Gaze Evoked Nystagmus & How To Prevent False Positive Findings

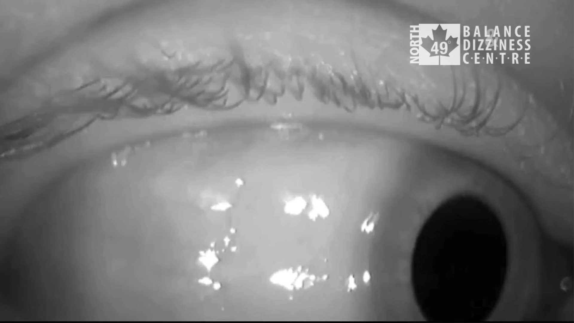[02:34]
You have to hold it for at least four seconds, okay? And make sure they're not blinking during that time, okay? And then for, you know, hold it, looking to their right, it's sustained, high velocity, high amplitude.
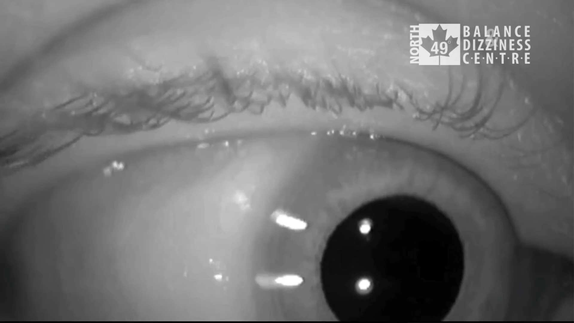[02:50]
And then actually, with this individual, we open up the eyepiece.
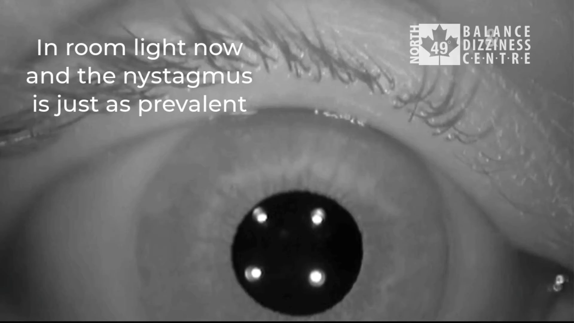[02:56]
You can see the pupils constrict here. When they look to the left again, you can see that it's quite obvious, sustained.